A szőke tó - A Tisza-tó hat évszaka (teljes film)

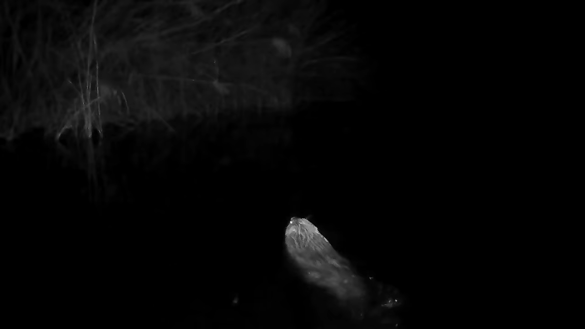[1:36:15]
Ilyenkor indulnak úszókörútjukra, és keresik az ehető kérgű fákat, később pedig a friss hajtásokat.
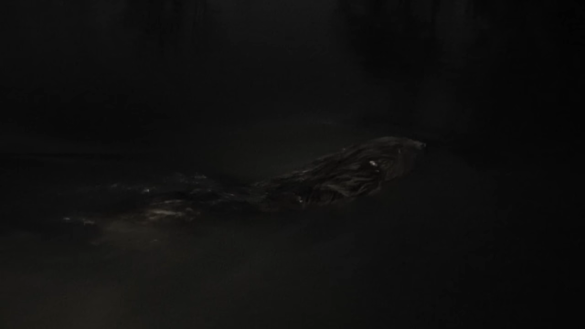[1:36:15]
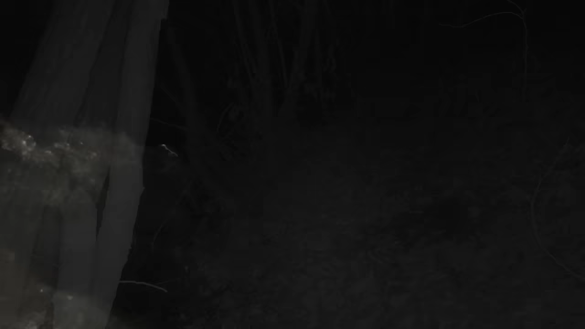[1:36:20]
A Tisza által idáig szállított hordalék a vízben ráragad vastag bundájukra, ezért sok időt töltenek annak tisztogatásával.